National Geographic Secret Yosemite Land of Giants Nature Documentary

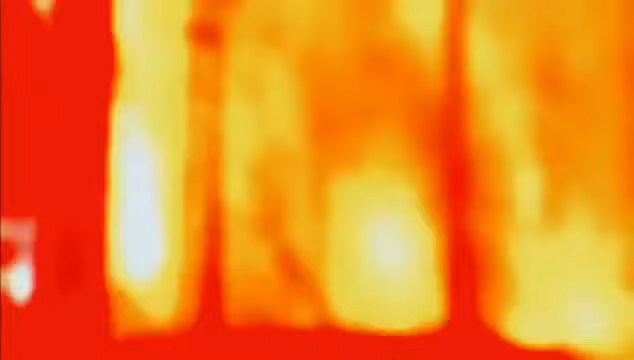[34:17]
Taro flies reconnaissance as the fire moves into Mariposa Grove. Looks like it is burning a little bit more actively in that second segment. Is that what you're seeing on the ground?